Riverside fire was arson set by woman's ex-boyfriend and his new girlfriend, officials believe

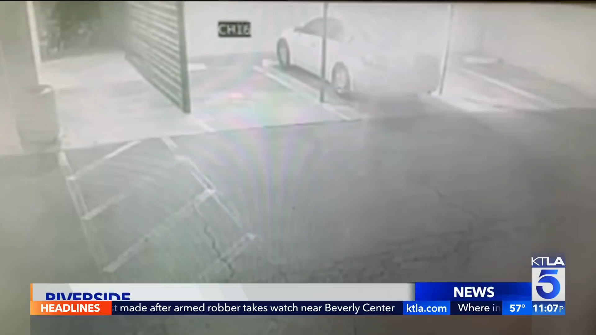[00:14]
One suspect appeared to be a male that was involved that had placed the fuel can in the back,
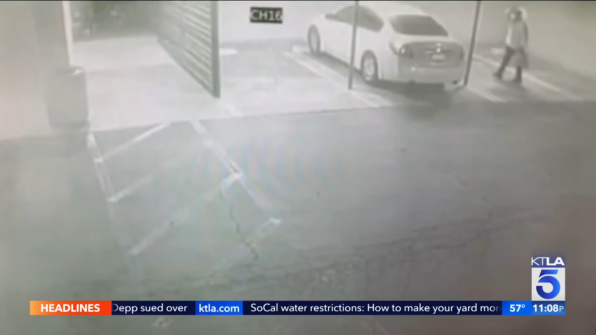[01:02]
and that was the vehicle that had been involved in fire. Surveillance video shows Orta putting a homemade gas can bomb inside the car, then walking back to a waiting vehicle, but it doesn't go off.